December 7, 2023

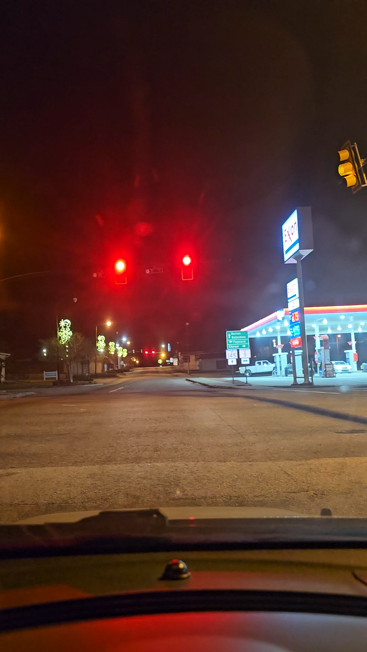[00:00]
Look at this douchebag in his squatted truck. Fucking douchebag. Fucking pricks to drive those damn trucks. He's probably down there at that Myrtle Beach shit, bike week or big truck week, whatever the fuck it is, squatted truck week. Fucking douchebags. 22 miles to the borough.